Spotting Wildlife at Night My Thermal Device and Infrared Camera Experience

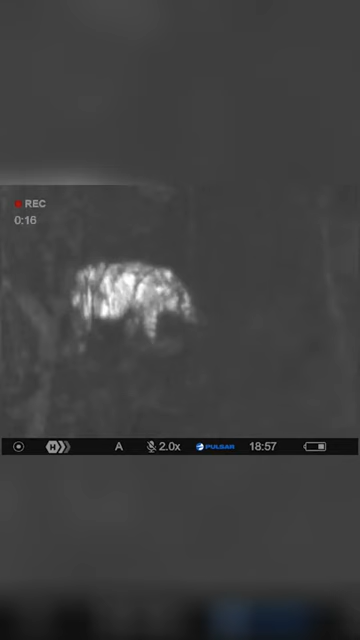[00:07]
The first animal I spotted with my awesome thermal
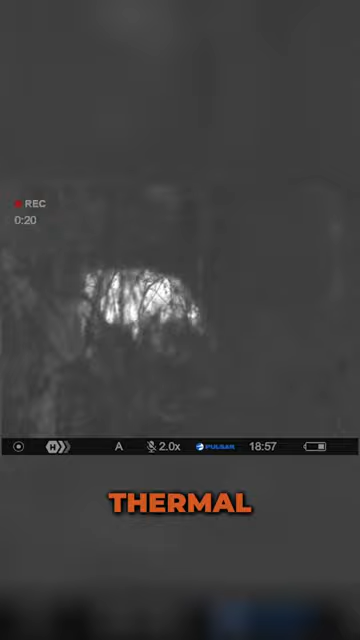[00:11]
Pulsar device was a bush pig in the bushes to the left of us,
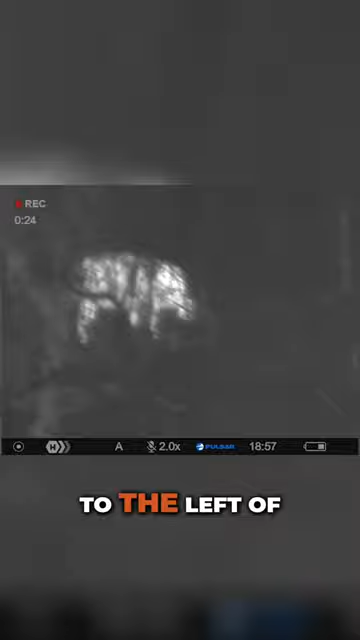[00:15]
but he must have smelt us because he certainly didn't hang around. Our second guest to arrive was a very special duo of a mother and calf black rhino.
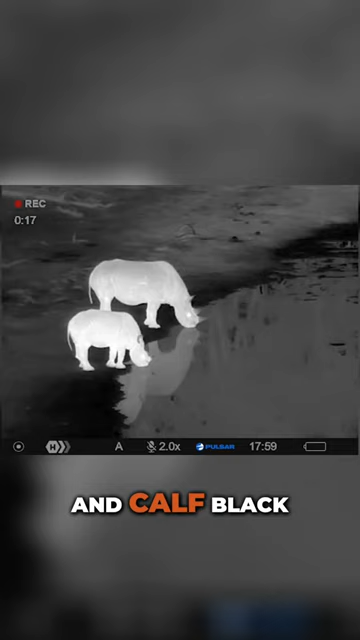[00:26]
What an amazing sighting,
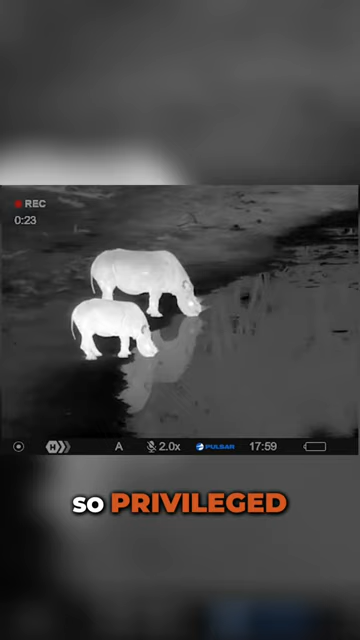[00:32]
and I was so privileged to see these black rhinos, but really they were not what we had come here for.